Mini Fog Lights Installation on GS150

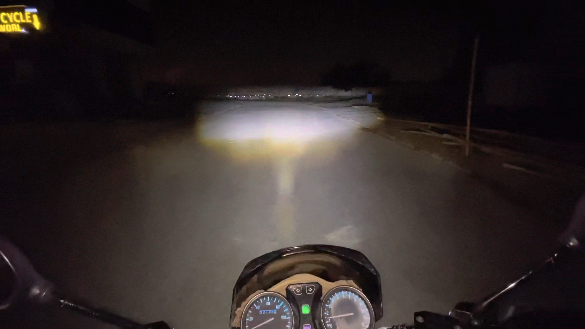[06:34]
यह इसका हाई पॉइंट है और लोग पे मैंने फोक को रखाया है वह यह लोग यह इसका रेजल्ट है जो के बड़ा ही बेतरी है ने जरुआ